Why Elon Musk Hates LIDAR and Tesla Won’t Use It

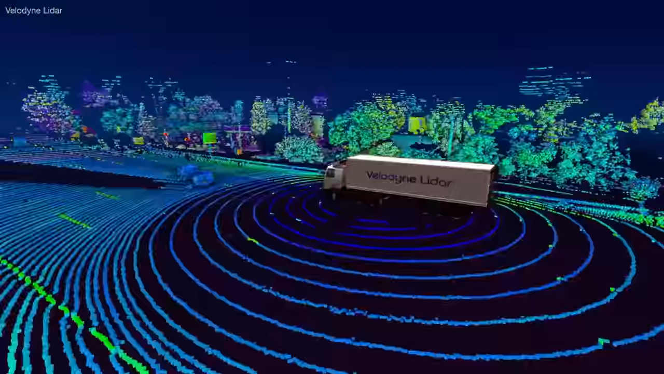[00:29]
Repeating this a million times a second helps create a 3D map of the environment.
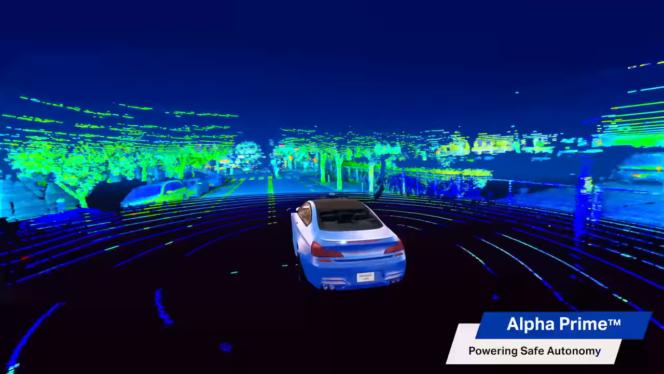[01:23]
While cameras interpret depth, LiDAR precisely measures distances.